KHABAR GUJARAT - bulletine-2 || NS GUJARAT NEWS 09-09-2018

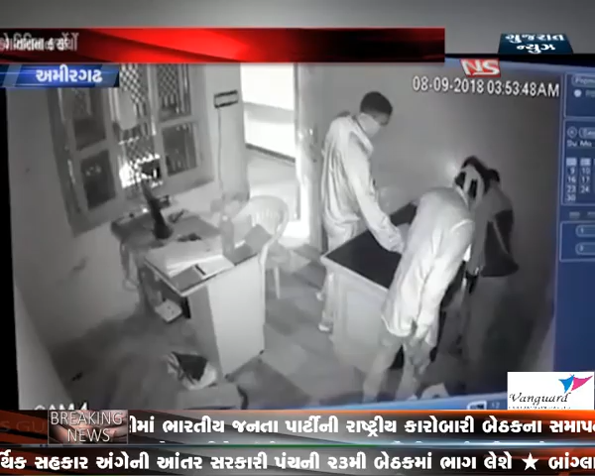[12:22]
જો કે ચોરોના હાથમાં કંઈ ના આવતા તેઓ વિલા મોઢે પરત ફર્યા હતા, પરંતુ ચોરીનો પ્રયાસ કરતા ટોળકી સીસીટીવી કેમેરામાં કેદ થઈ ગયા હતા. પોલીસે આ કેમેરાની મદદથી અજાણ્યા ઇસમોને પકડી પાડવા ચક્રો ગતિમાન કર્યા છે.
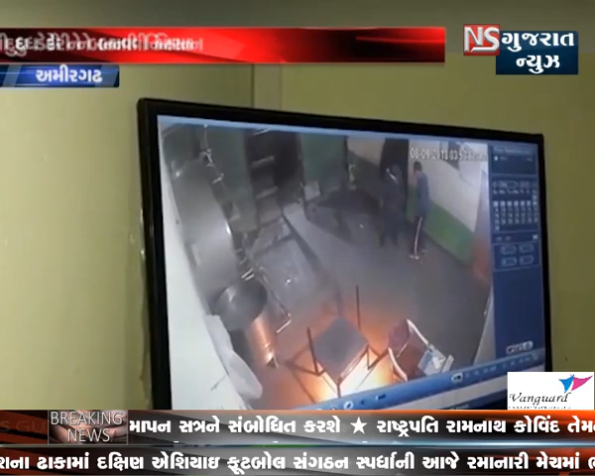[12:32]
ડાપેલા અવલ ગામમાં આવેલી દૂધ મંડળીમાં રાત્રિના સમયે 3 થી 4 અજાણ્યા ઇસમો દ્વારા તાળા તોડીને ચોરી કરવાની કોશિશ કરાઈ હતી.